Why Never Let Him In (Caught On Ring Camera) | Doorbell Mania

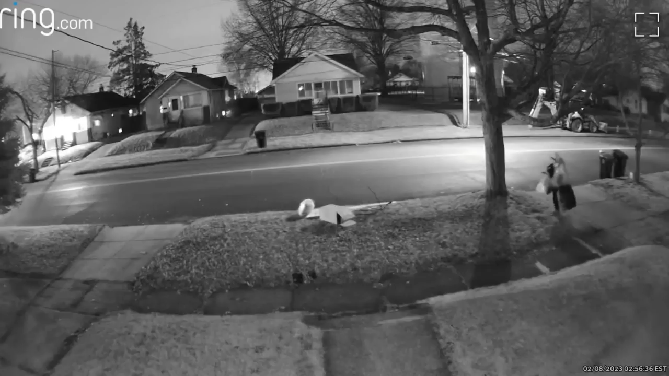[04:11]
This creep makes off with a woman's wind chimes that held sentimental value to her. You see, her father had passed, and her fellow employees had given it to her as a gift, something for her to think about.
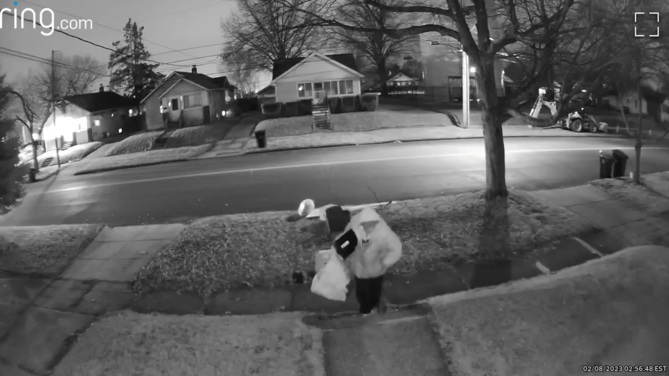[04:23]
Now, this guy got him. If someone in Akron, Ohio recognizes this man, please let him know to return them wind chimes to the rightful owner immediately.
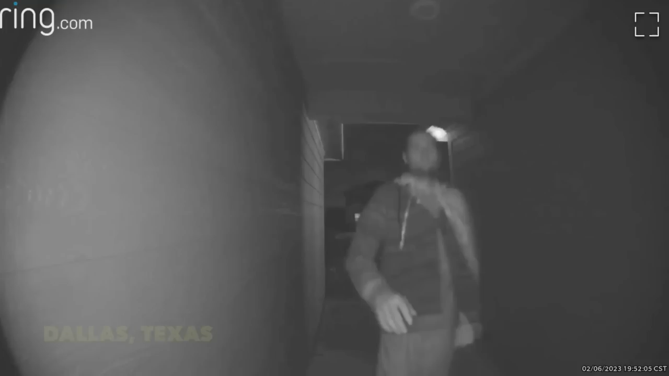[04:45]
Dallas, Texas.
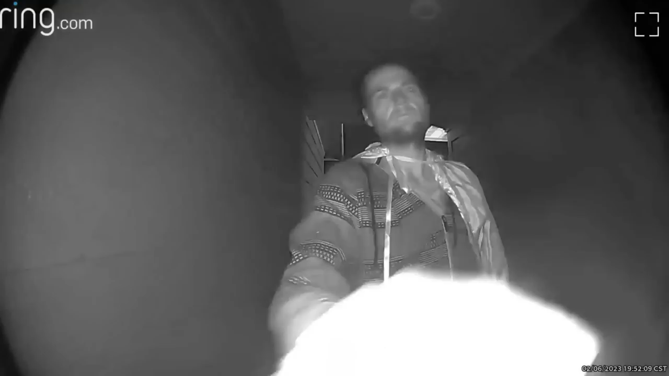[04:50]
A man with a cape on his back is seen at this homeowner's residence on Ring security camera asking for something in the middle of the night.
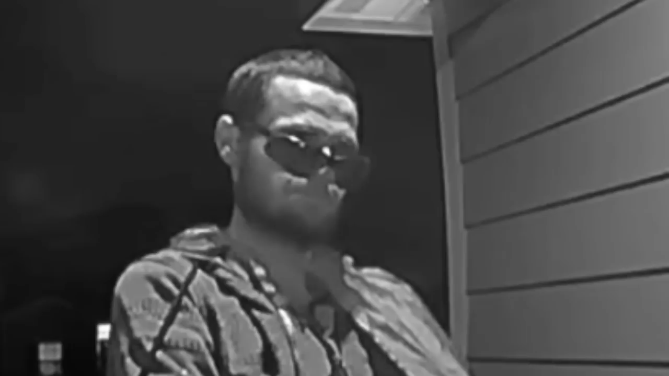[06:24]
Crusader gets impatient and rings the doorbell again for his free bottled water.